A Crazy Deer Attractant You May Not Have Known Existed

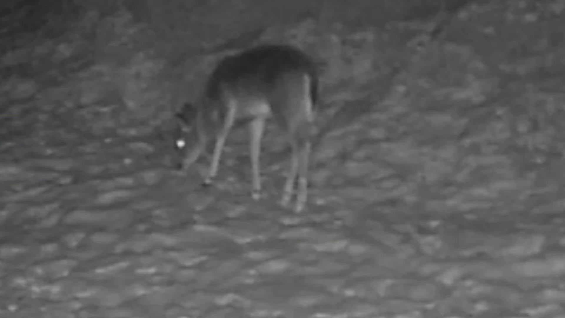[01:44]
this is just the outer edge of it you can see it's just peppered absolutely peppered with deer tracks